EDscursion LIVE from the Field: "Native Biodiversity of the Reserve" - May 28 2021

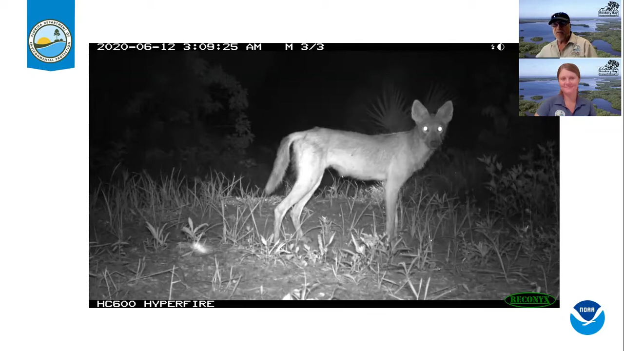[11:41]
And so that was kind of if the tracks got a little worn out or if it rained, it was or if it's like a fox or a coyote. Those tracks are kind of hard to tell the difference by. So the wildlife cameras made it excellent to verify what was in the station. Next. So this is, we use them on our invasive hog program too.
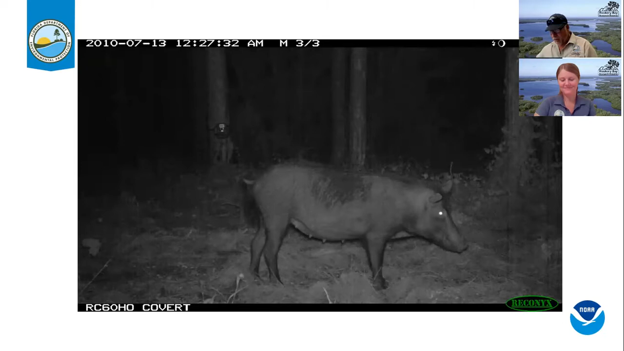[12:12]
And this is a female right here, and a female hog and a pregnant female hog, and she can reach sexual maturity in about a year. And they have a litters on the average about four to six, but they can have up to 12 animals and she can go into heat every 18 to 24 days. So within a couple of years, you can have a lot of hogs running around. And they route out the landscape.